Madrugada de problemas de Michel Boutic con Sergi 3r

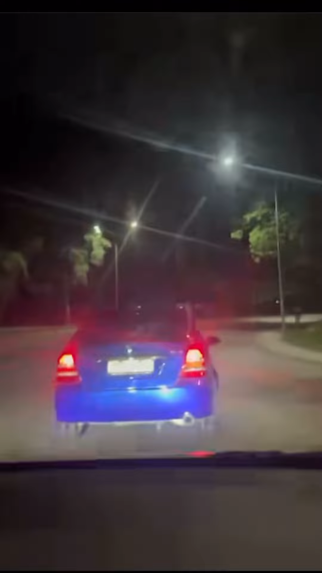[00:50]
Ya, Michelle, no le vayas a hacer nada, que pierdes tú el carro y mi cosa. Bate, sin cao, bate. Bate, bate el carro. Bate el carro, maricón. Ya me la estoy cogiendo la chava y todo. Bájate del carro, ven.
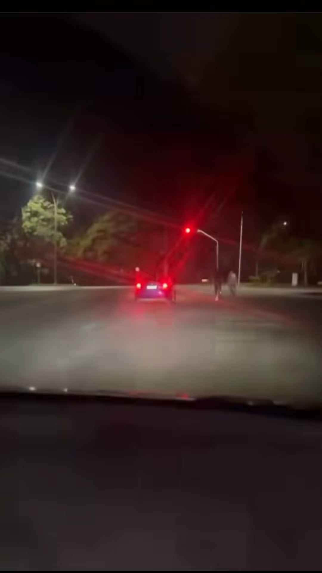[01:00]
Ven, mira, mira, mira, mira, mira, mira, mira, mira, mira, para la policía, mira, tu chico.
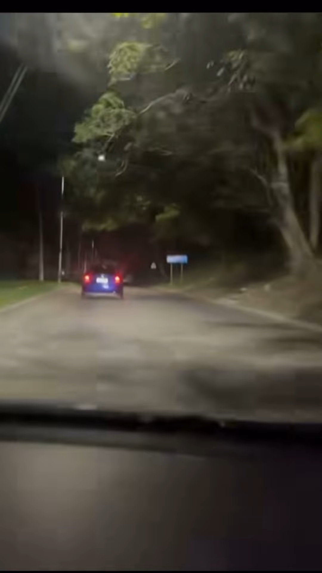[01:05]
O sea, no, esto es un cingado, mira, esto es un cingado. Esto es un cingado.